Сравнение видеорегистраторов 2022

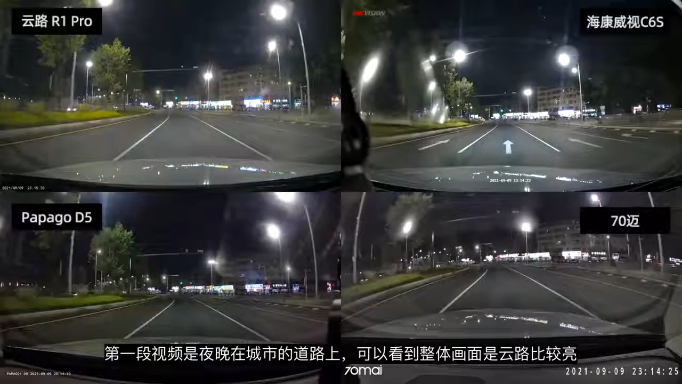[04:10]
第一段视频是夜晚在城市的道路上可以看到整体画面是云路比较亮然而是海坎啪啪口七里麦是因为画面整体比较灰对比度也比较低我们从旁边的花草就可以看出来云路的颜色相对比较接近看第二段视频是停车状态下从车头到左侧前方大约两台车的距离四款机器车牌都能拍到就是海坎跟七里麦拍的比较模糊也有可能是因为装在右边的原因另外就是在画面上可以